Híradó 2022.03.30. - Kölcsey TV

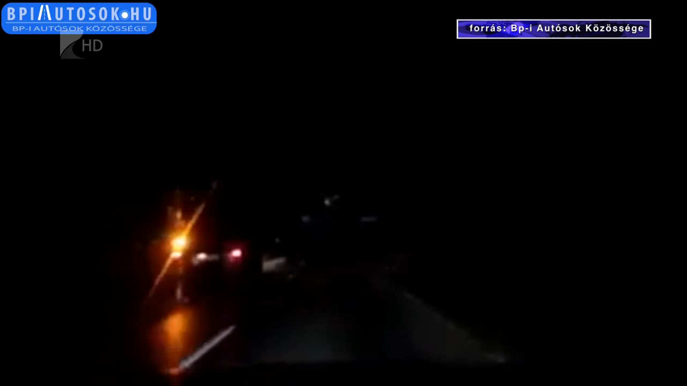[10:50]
Ezen a felvételen jól látható, hogy a menetrögzítővel felszerelt autó hosszasan egy olyan mezőgazdasági gép mögött halad, amelyen egyáltalán nincs semmilyen kivilágítás, pedig nekik ugyanolyan kötelező felkapcsolni a menetjelző fényeket, mint a személy autókon. Itt ráadásul az útszélén sincs közvilágítás, így még baleset veszélyesebb a közlekedés.